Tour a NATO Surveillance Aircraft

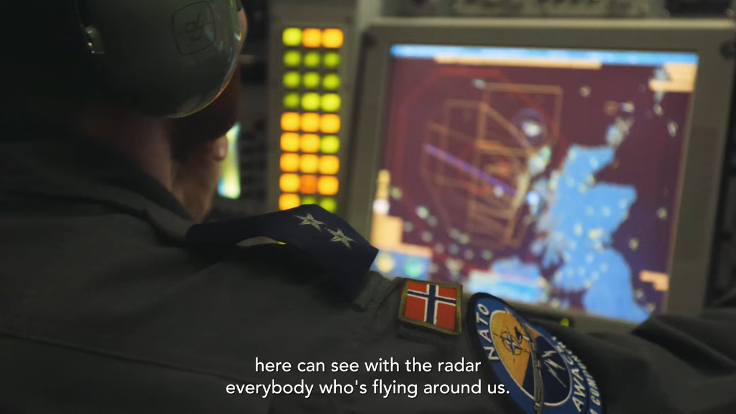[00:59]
So the surveillance section on the back row here, you can see with the radar everybody who's flying
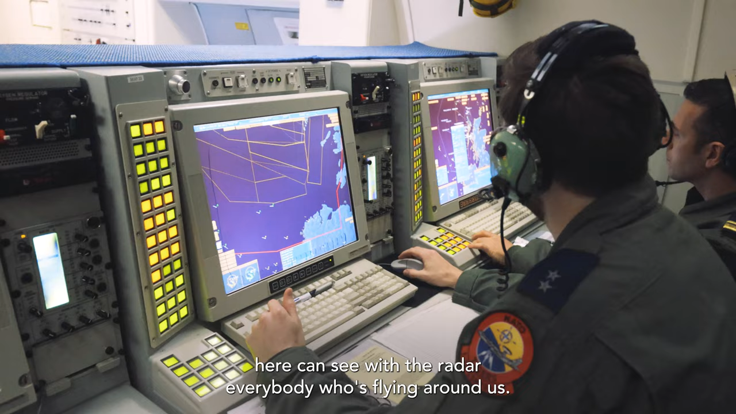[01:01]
around us and also who that is and if the people are where they belong.
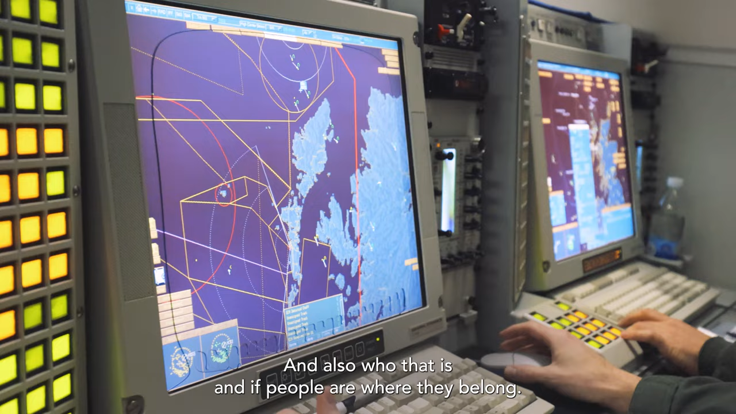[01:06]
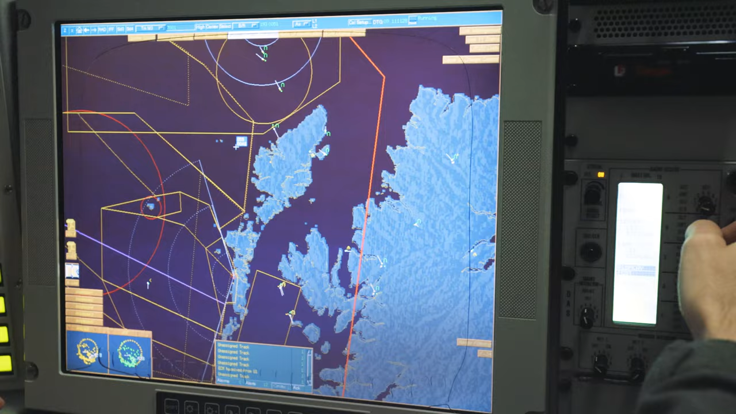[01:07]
Also the passive controller is detecting any
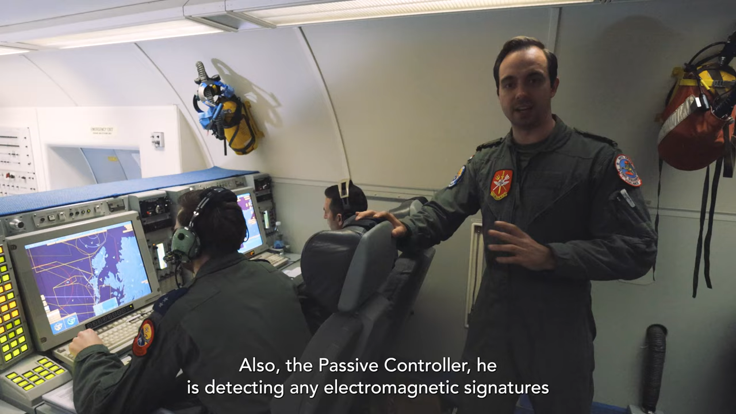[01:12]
electromagnetic signatures from other radars that are flying around us or are stationed on the ground.
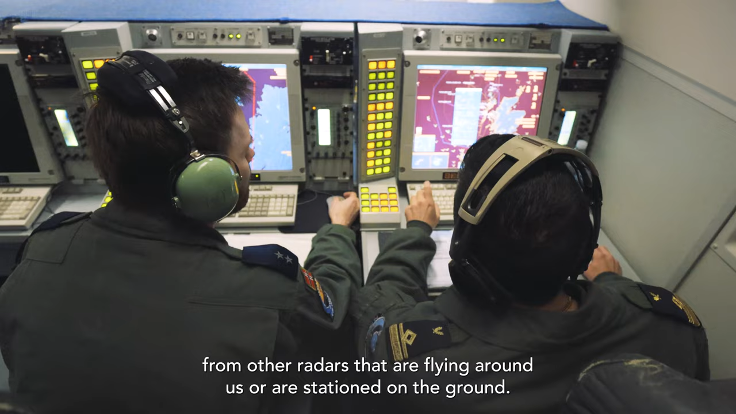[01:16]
So you can see what type of aircraft are around us.
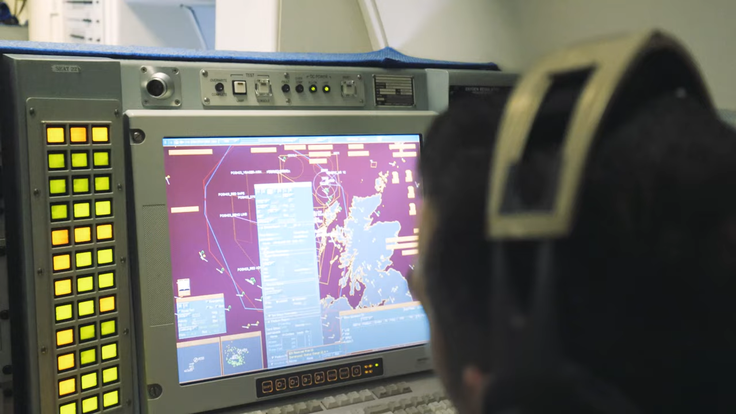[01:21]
And then we gather as much data as we need and then that is sent as very valuable
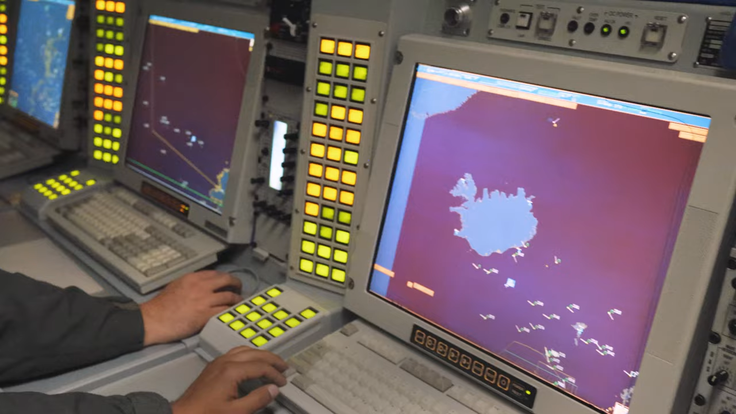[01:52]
The front row of the surveillance section consists of three surveillance operators working together with the surveillance controller.
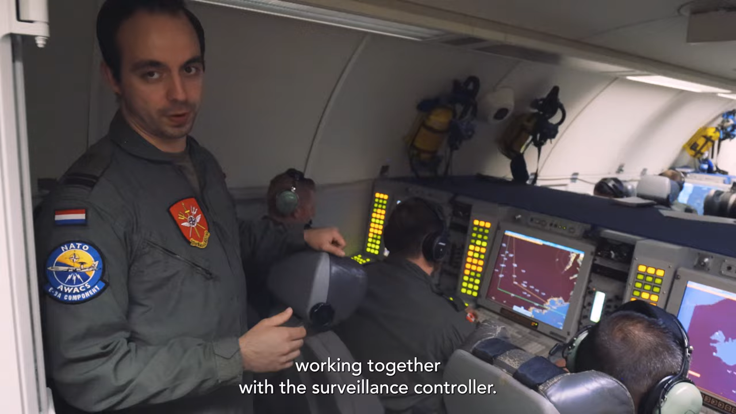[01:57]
They are making sure that everything that the radar sees is being processed into a recognized air picture.
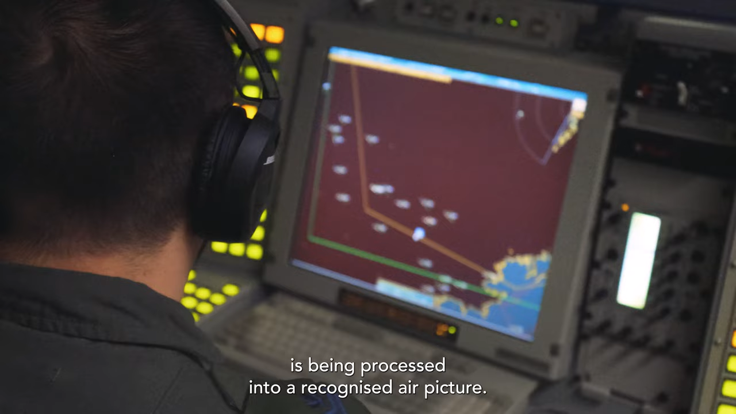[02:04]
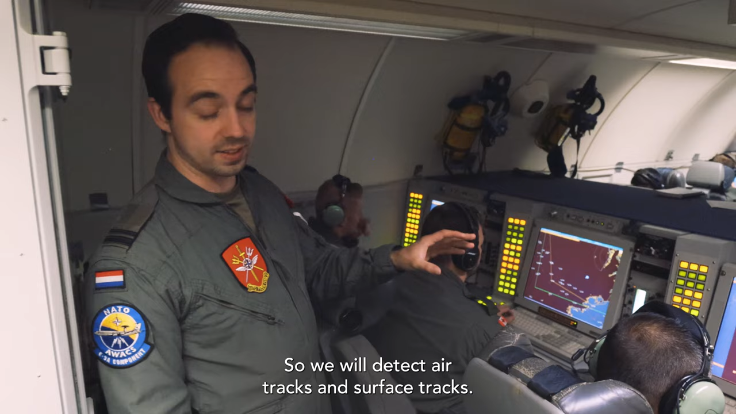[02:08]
So we will detect air tracks and surface tracks and they are also identifying every single aircraft that is surrounding us.
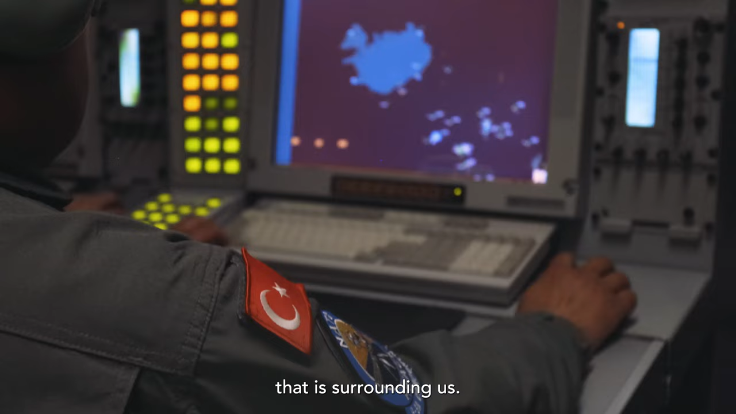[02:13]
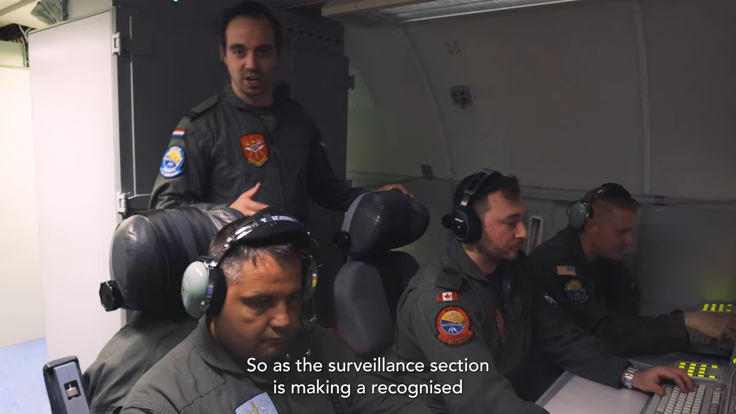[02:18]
So as the surveillance section is making a recognized air picture, we are making sure that all the data is being sent to other players in the scenario.
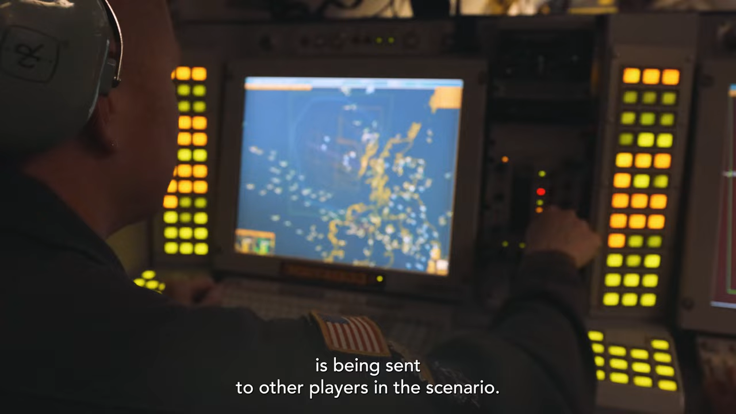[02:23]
So today we are doing a scenario with other fighter jets and we can also make sure that they are receiving all the tracks that we are seeing,
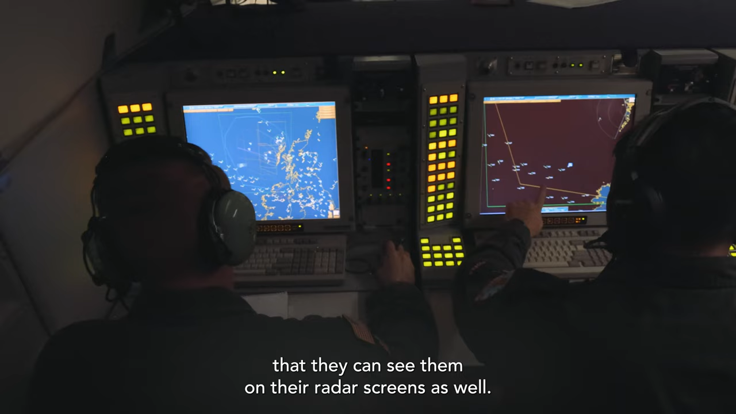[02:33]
that they can see them on their radar screens as well. This helps them with the targeting and they can see a picture of other aircraft in the vicinity of more than 400 kilometers.
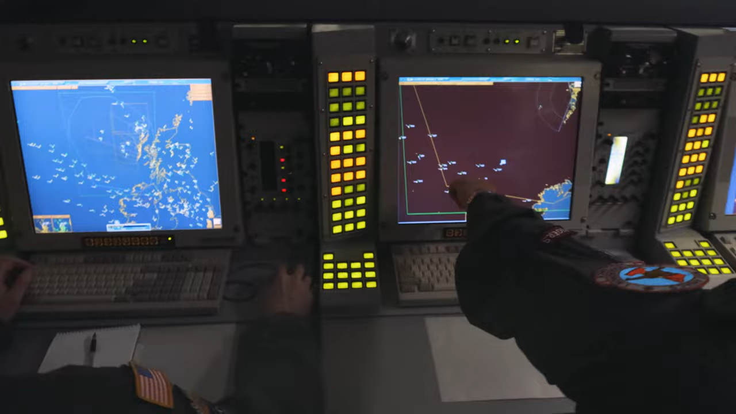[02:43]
So here is the weapons pit